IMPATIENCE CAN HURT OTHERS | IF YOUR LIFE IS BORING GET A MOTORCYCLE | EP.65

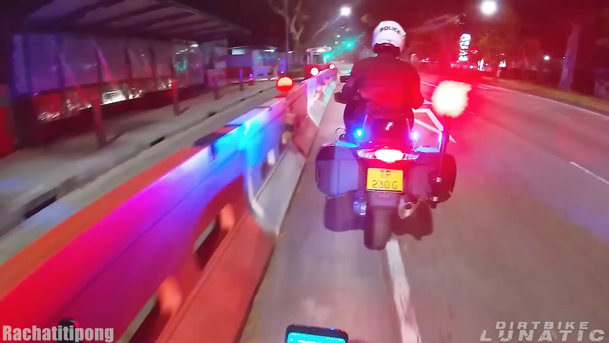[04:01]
What's the speed limit of this road? 70 ah.
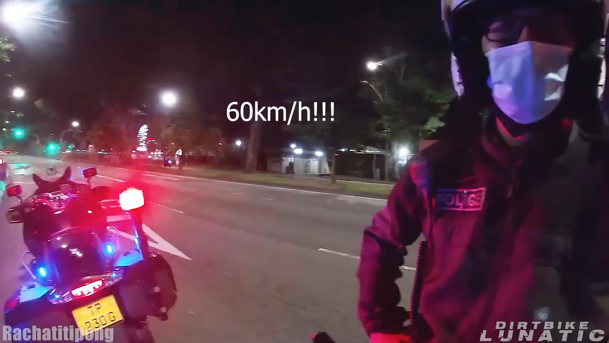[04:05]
60. Eh, alamak. Man. Do you see me? Do you know that you overtake me just now?